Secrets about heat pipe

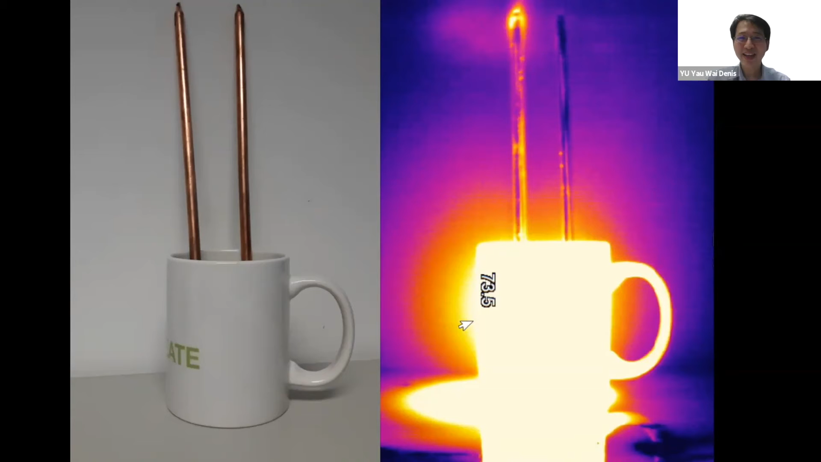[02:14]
And obviously you will see the one on the left hand side is getting hotter and hotter while the right hand side doesn't change too much. So why is this the case? In order to explain this we have to see how heat is being conducted.
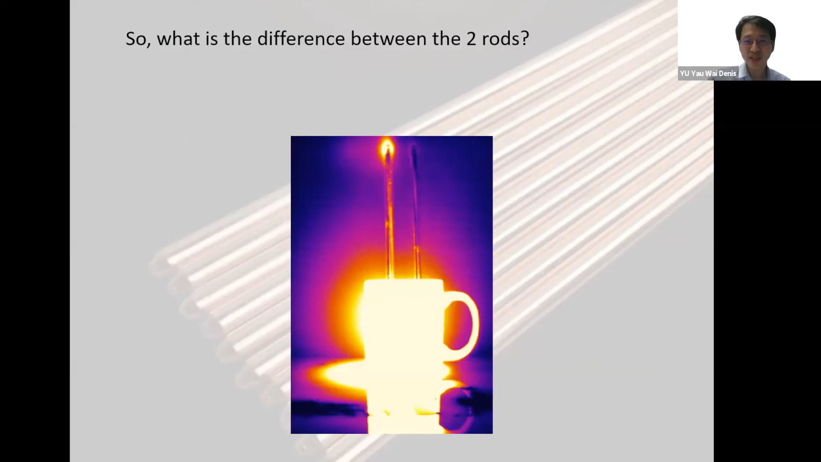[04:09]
The one on the left hand side is actually a heat pipe, so the heat conducts faster. The one on the right is just a copper tube.
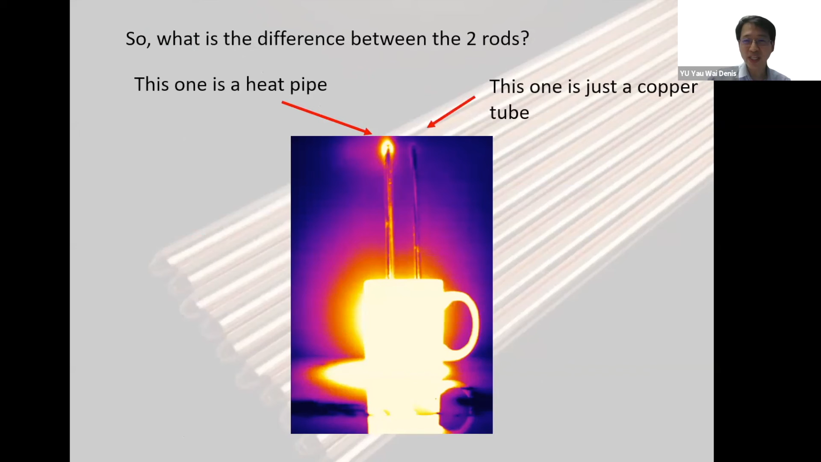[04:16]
We can actually find heat pipe in many applications.